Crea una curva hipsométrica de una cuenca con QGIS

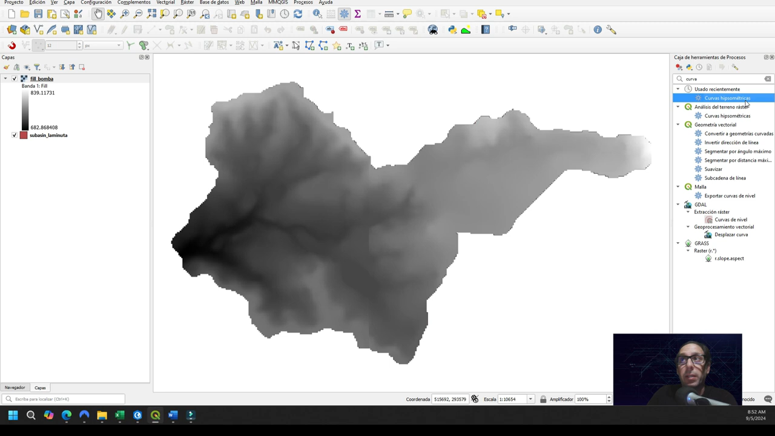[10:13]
ipsométricas y solo introduciéndole el modelo digital y el polígono luego es cierto que lo pasamos a un Excel que ya os he contado y podéis hacer vosotros mismos y si no también podéis